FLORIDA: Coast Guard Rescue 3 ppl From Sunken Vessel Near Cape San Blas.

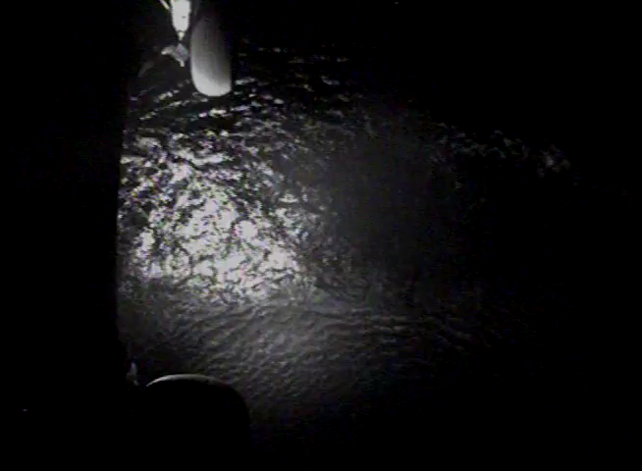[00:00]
Alright, bring Simmer to the door. Roger. Alright, Simmer's at the door. Roger.
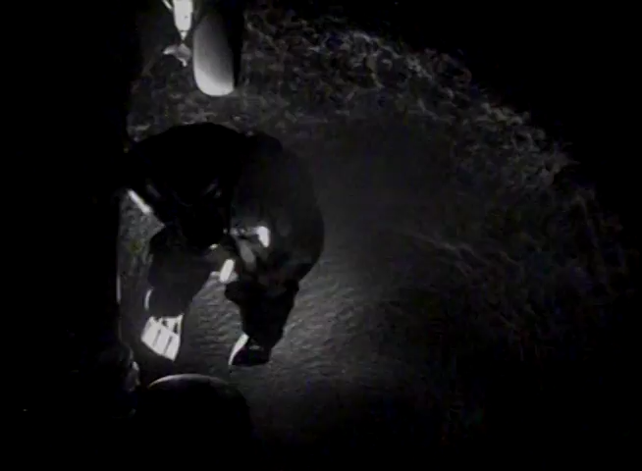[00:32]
Simmer's going down. Roger. Swimmer is below the aircraft. Simmer's halfway down. Simmer's going down.
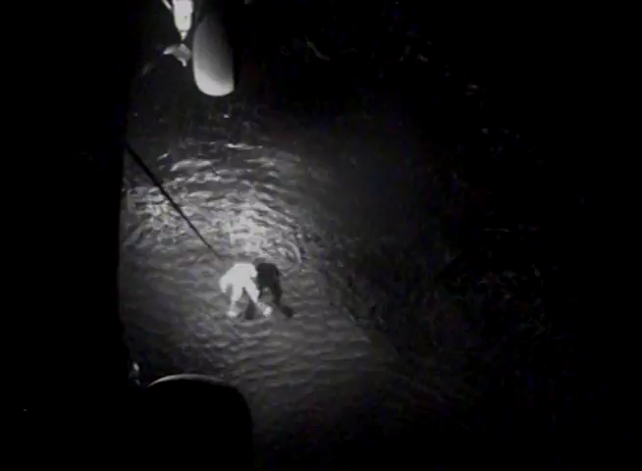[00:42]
Simmer's going down. Simmer is holding five feet off the water. Roger. Easy forward and right. Easy forward and right. Easy forward and right. Lost target. Position is good sir. Swimmer's in the water. Hold position. Swimmer's in the water. Swimmer's away.